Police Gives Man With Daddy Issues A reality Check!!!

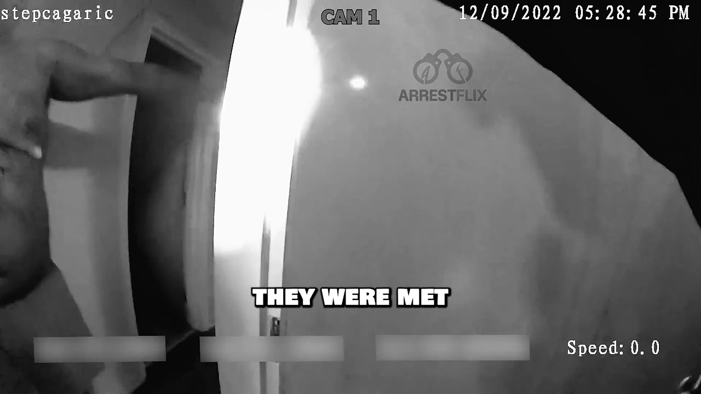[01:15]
When officers arrived at the scene, they were met by the distressed father who appeared both frustrated and exasperated.